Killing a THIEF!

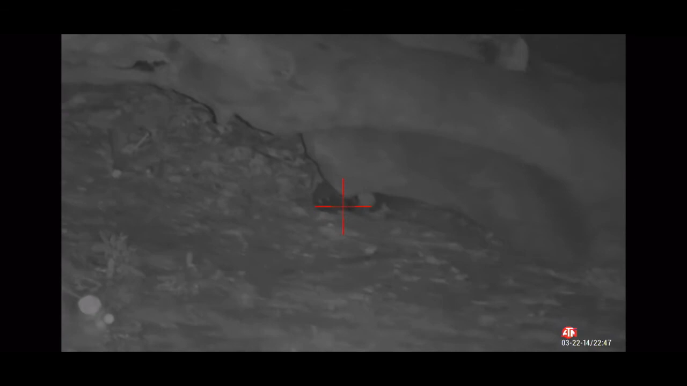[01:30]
He's talking about his eyeballs, but I turned my flashlight on and his bitch ass trying to come out the tree. Turn my scope and camo immediately. He's done. He's still blinking? He's still blinking? That was his last blink. If he blinked again, I'm popping him. If he blinked again, I'm popping him again.
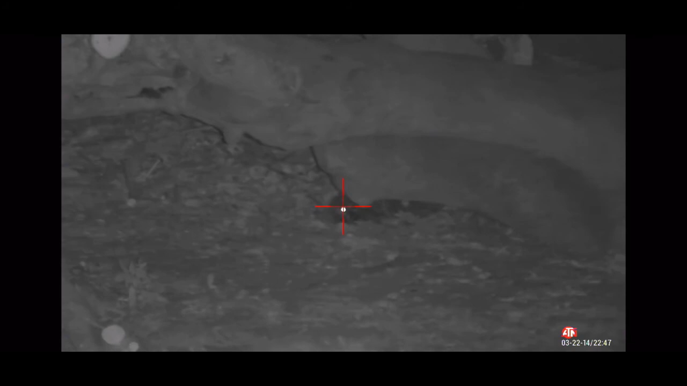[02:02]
Do it again just because I felt like it.